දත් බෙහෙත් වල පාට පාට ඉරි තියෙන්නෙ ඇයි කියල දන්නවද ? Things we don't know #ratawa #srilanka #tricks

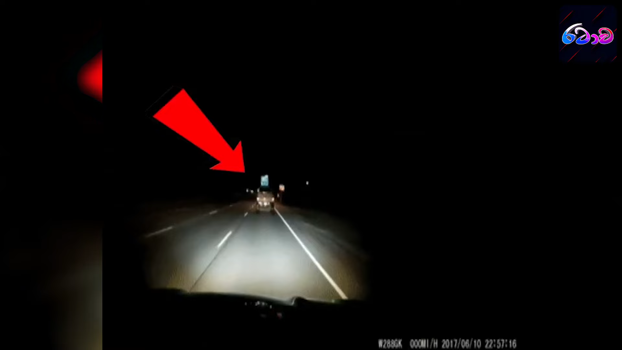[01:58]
ලයිට් ඔන් කරගෙන මේ නිසා එහා පැත්තේ ලේන් එකේ ඉදිරියට එන වාහනවල හෙඩ්
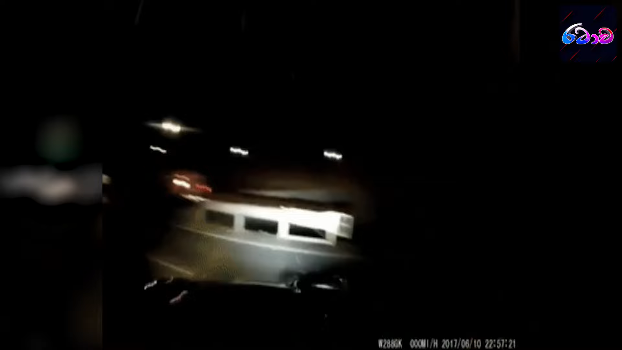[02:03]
ලයිට් එක එක එල්ලෙම ඉදිරියට එන වාහනවල වී ස්ක්‍රීන් එකට වදින නිසා ගොඩක්